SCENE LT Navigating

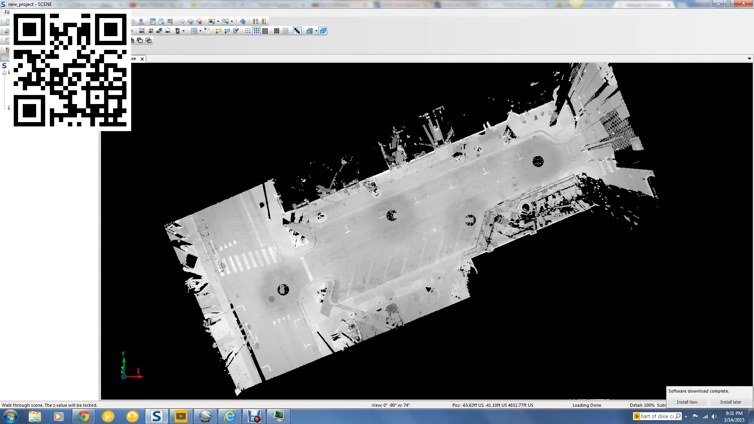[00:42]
So, let's take a look at these. Let's pick the pan first. And that just simply moves us around. It doesn't do anything else. And the, well, let's go to the examine because I want to turn this. We need to put a radius point someplace. And turn this so that we can look at the various objects. And if you simply use your wheel to zoom in, you're not really changing your position. And if you look down at the bottom here, you'll see the coordinates and the elevation of where the camera is. Or how far away the camera is.
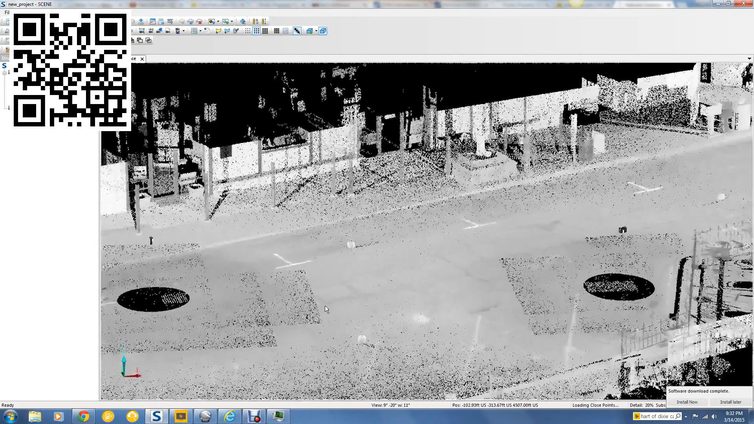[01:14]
And you see, it's not changing the distance. So, we're really not moving in.
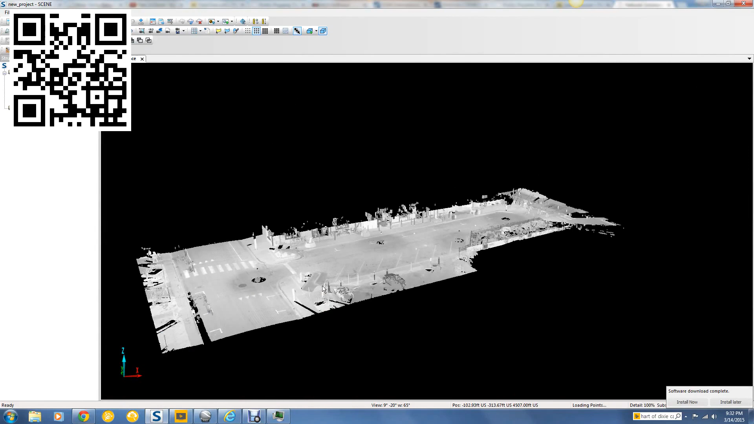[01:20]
If you use the arrows, that will do, that will move you in. I'm actually using the down arrow. And that will move the camera in. Let's examine the flyby. And here is the same thing.
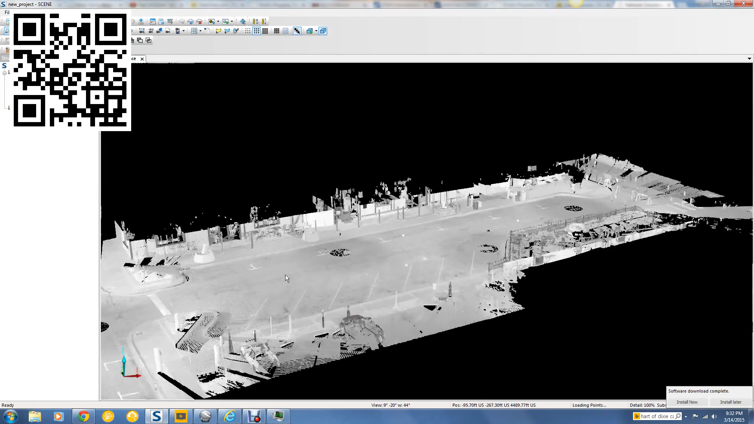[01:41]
If you just zoom in, you're not really changing the location of the camera. You're just magnifying what you're already looking at. So, you want to move the camera. And you can do that with your arrow keys.
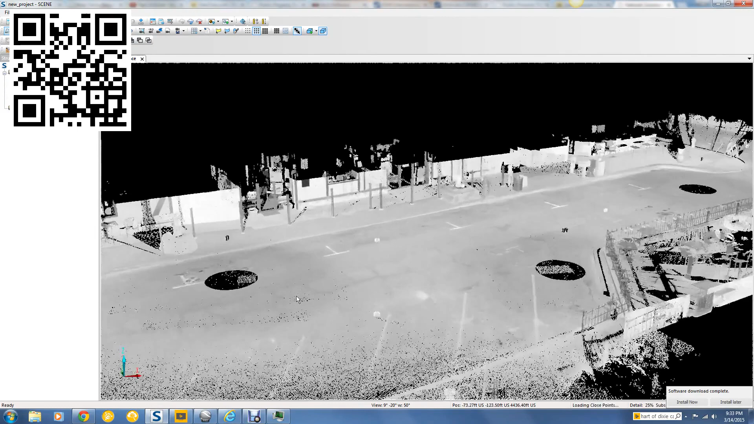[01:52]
And if that's not fast enough for you, hold the shift button down and push it and you'll go really fast.
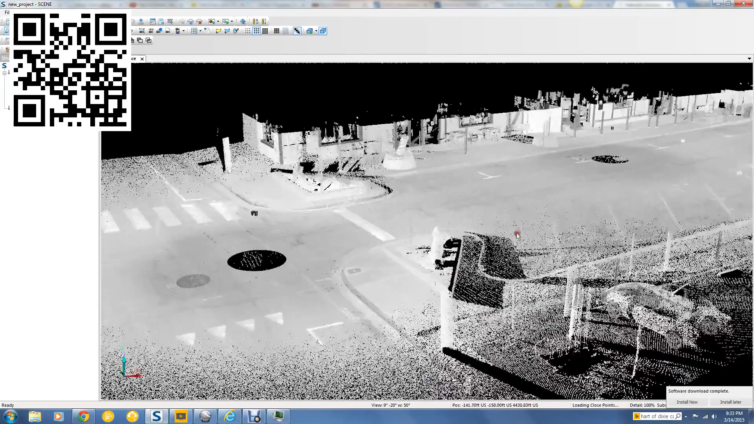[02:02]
So, that's how you maneuver around. If you use the walking, the walking elevation. Let me change this so that we're looking down a street, for example. Let's say we're just walking like this.
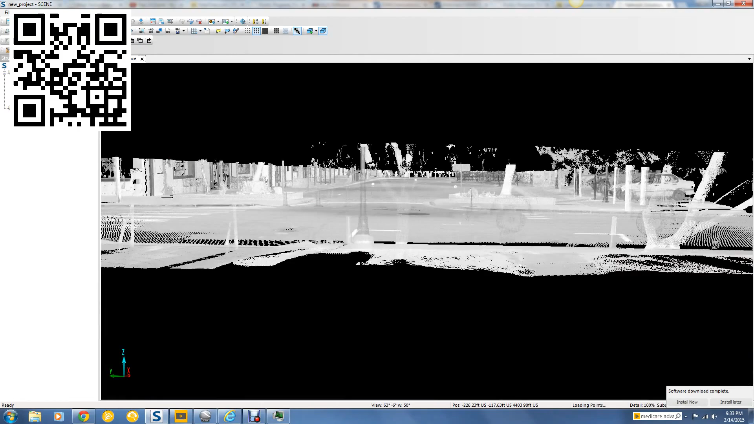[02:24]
And we're going to hit the walking. And then we're going to just go through the project at the same elevation.
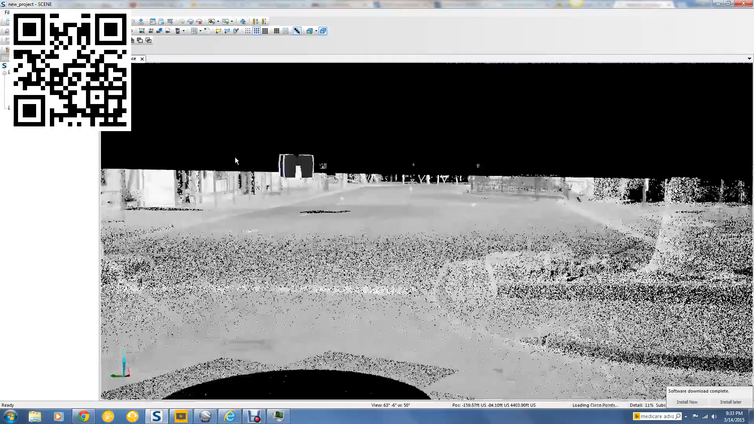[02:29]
Okay. So, that's the basic maneuvering. Well, wait. There is one other thing I need to show you. And that is that in this, this is a visibility setting. A lot of things are controlled here. And right now, we're in perspective mode and not orthographic. Orthographic, everything is going to be the same scale instead of having a vanishing point.
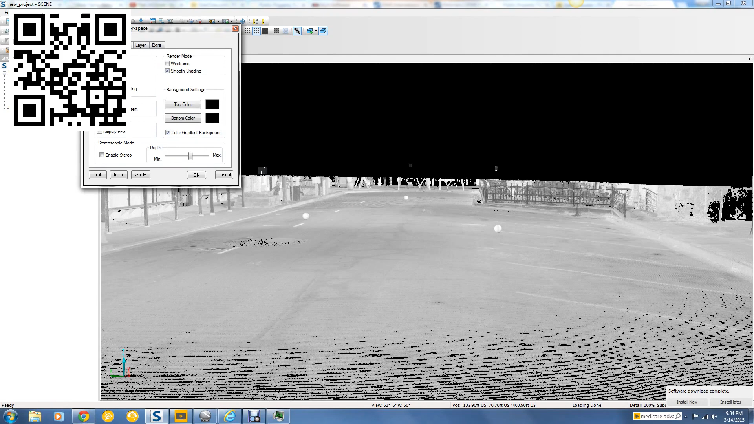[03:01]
Now, if you switch to the orthographic, a nice thing happens. I can hit OK or I can hit Apply. So, I'm just going to hit OK.
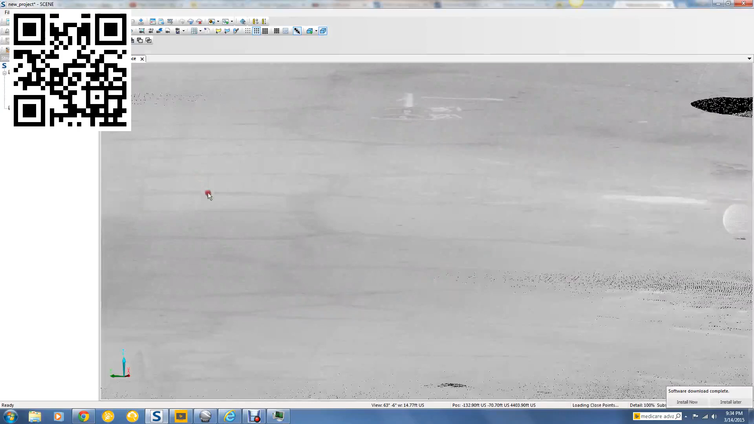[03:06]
And now you see we've really zoomed in. But, if I just use the wheel,
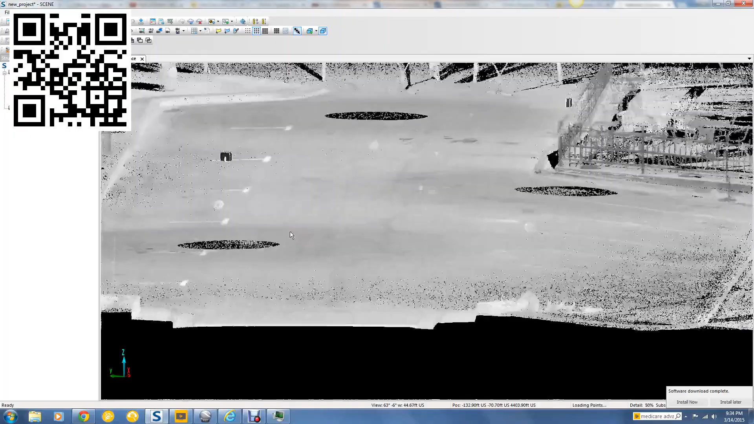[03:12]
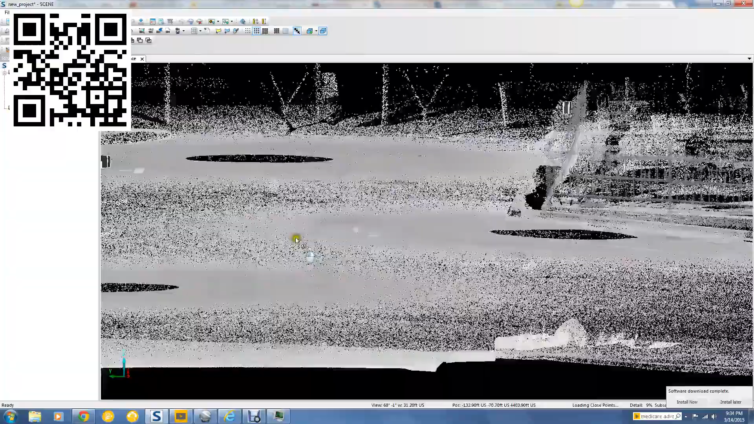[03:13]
I can still maneuver around. And it's going to hold all the same, all the same data.
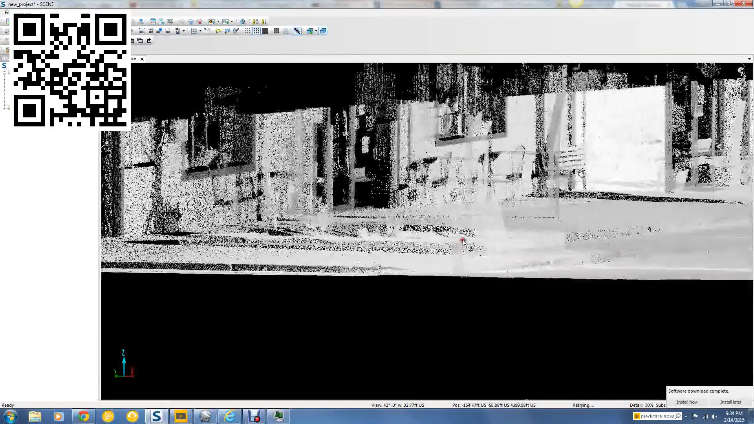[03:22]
And I can maneuver with just the wheel and the mouse.
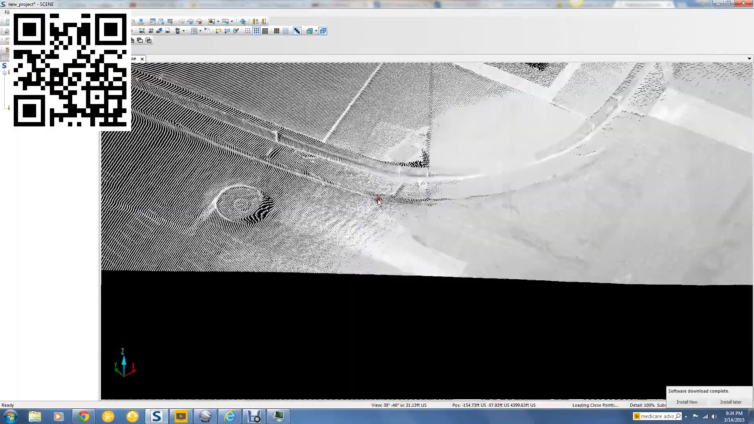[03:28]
So, here we are at the curb location. And we can zoom in.
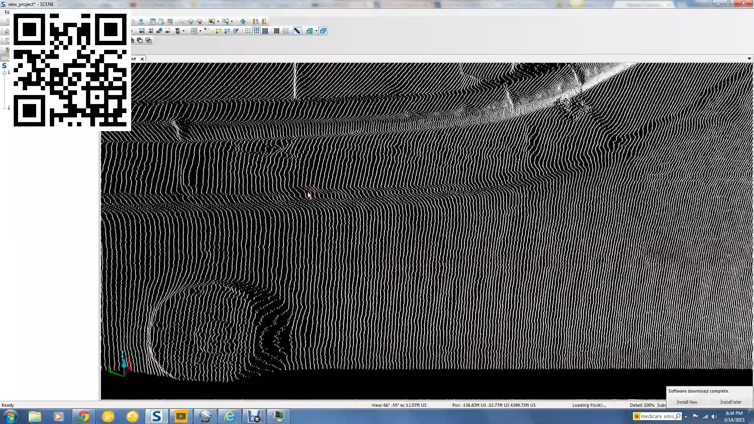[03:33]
And we can see scan data very closely this way.
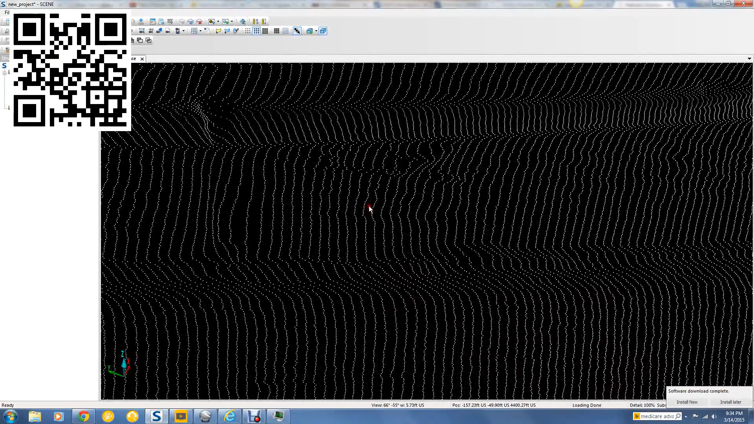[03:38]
You can see every single point that was measured. So, you can see the very fine detail.
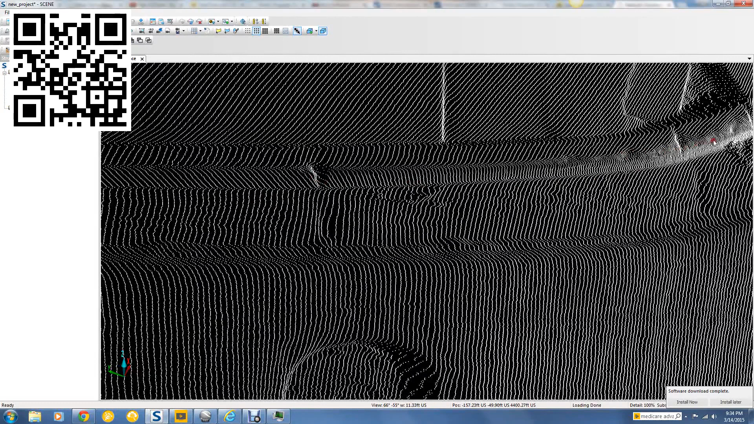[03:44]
Little pieces of broken curb and everything. So, that's basic maneuvering.